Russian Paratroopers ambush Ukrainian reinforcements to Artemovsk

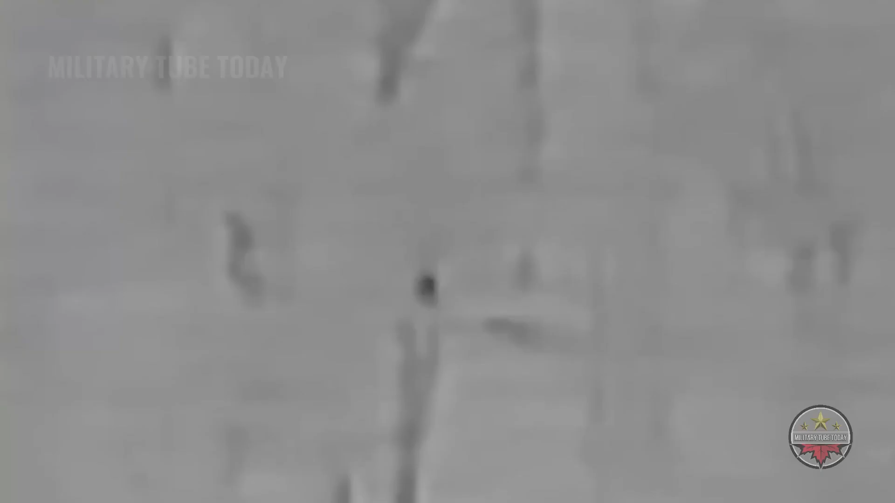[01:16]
Enemy personnel creeping closer to Russian positions to Artemovsk,
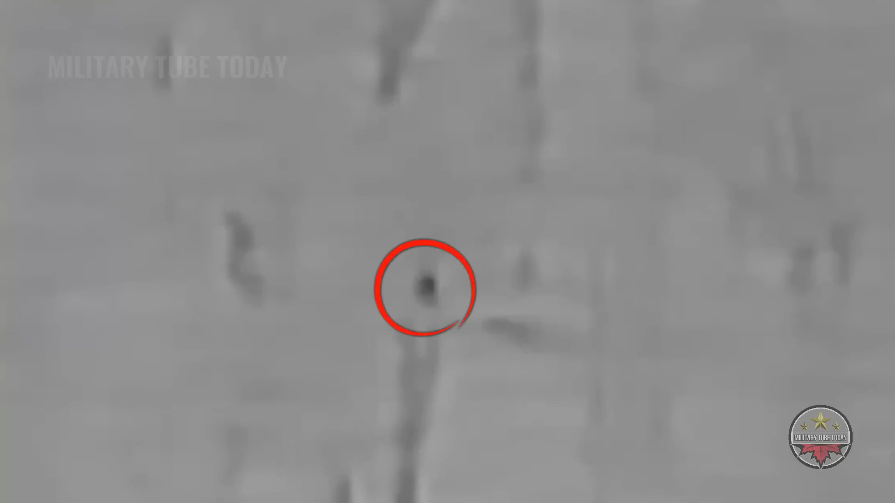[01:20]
were detected moving at a distance of 1.5 kilometers.